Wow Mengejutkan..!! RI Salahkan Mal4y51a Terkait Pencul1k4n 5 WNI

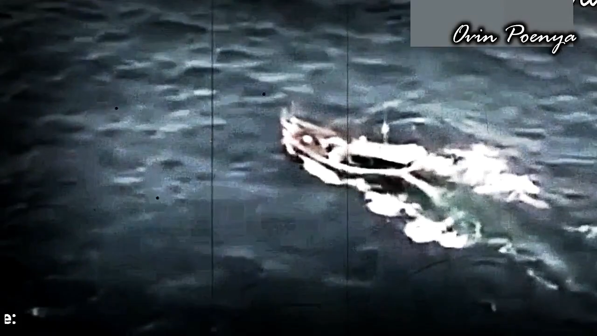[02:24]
Empat pria bersenjata Itu dilaporkan Mendekati kapal Para nelayan Dengan menggunakan Speedboat Mereka langsung Menyandrah Lima WNI Dan melarikan diri Ke perairan Filipina